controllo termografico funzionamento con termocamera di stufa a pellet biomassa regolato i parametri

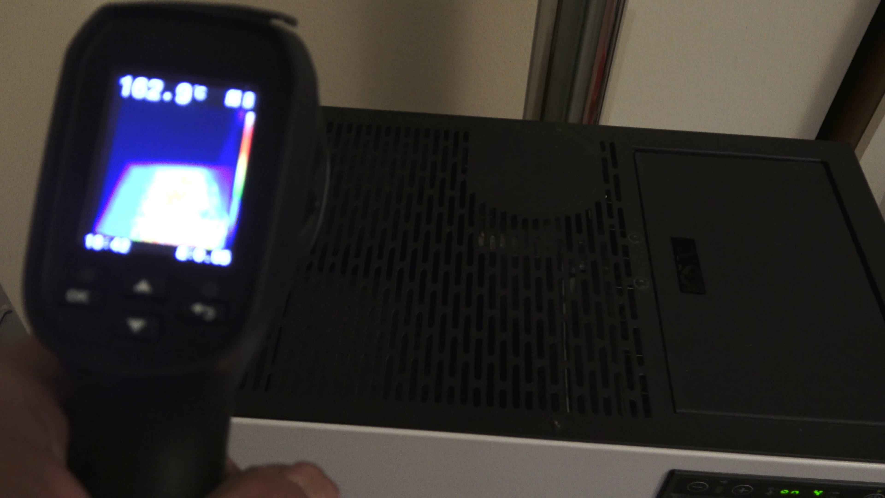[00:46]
adesso guardo anche con la termocamera
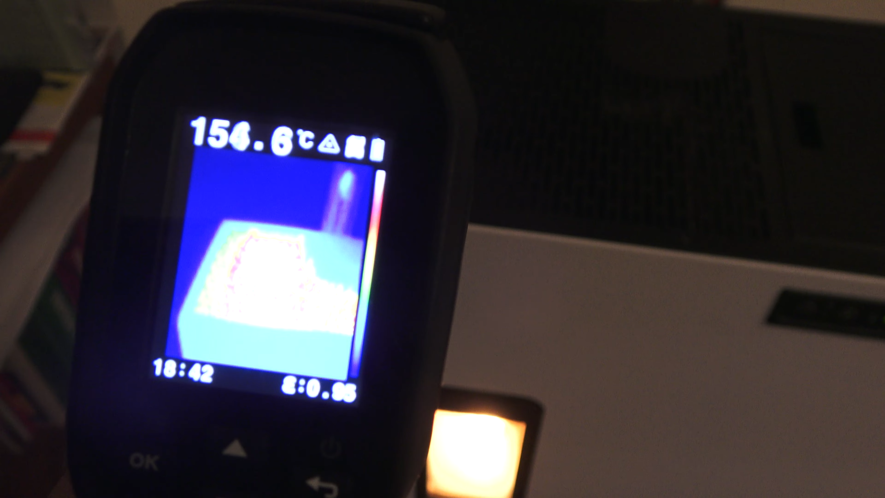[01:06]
140 gradi direi che è perfetta voglio vedere se
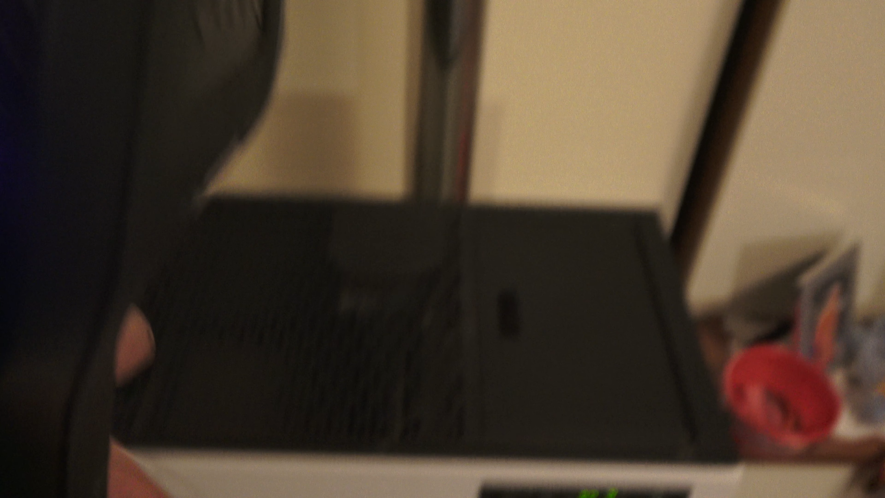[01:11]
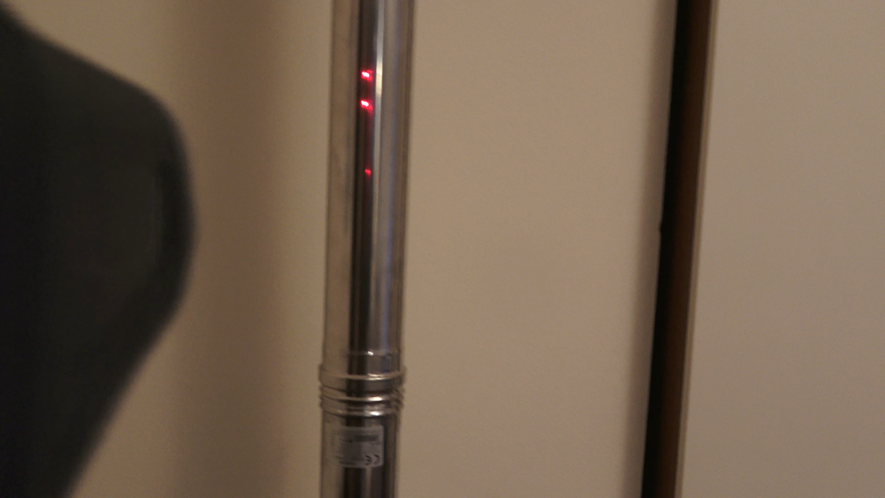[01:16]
la canna fumaria segna 31 perché c'è il riflesso dell'acciaio
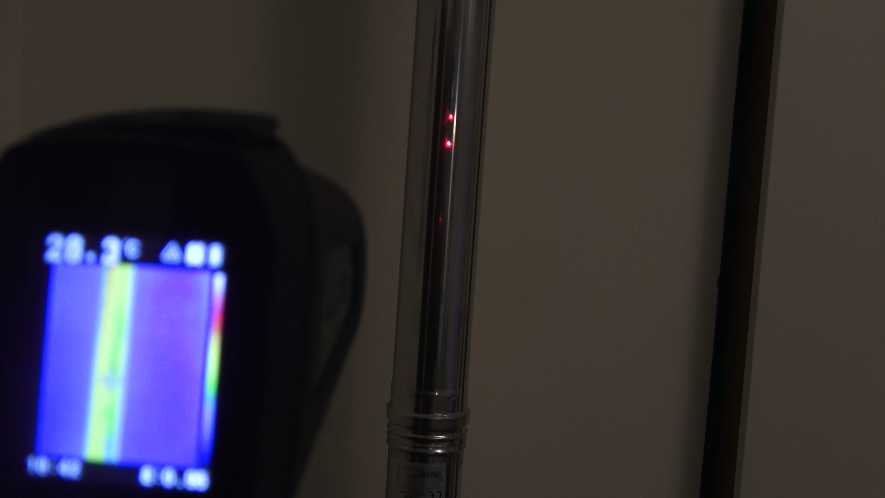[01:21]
inossidabile ma se ci metto le mani è molto più alta di 31 ormai la camera fumaria scalda come un termo se
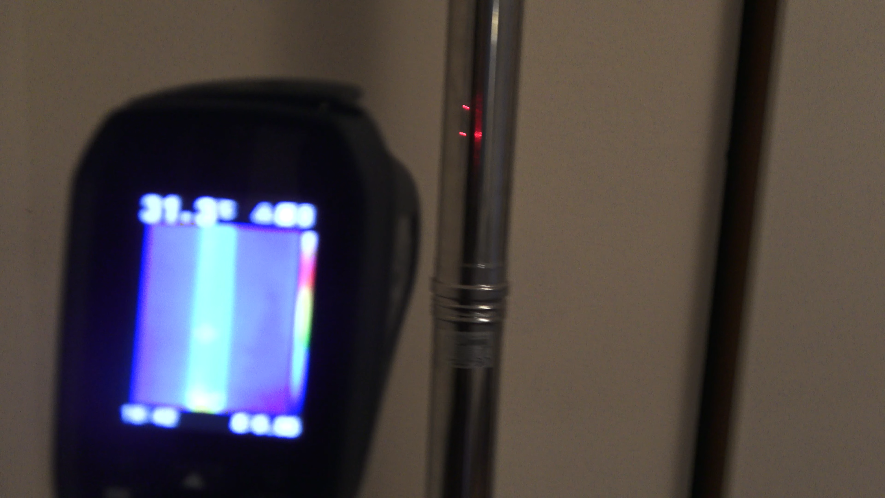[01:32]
consideriamo la superficie e tutto lo sviluppo del tubo ormai scalda come un termo solo quella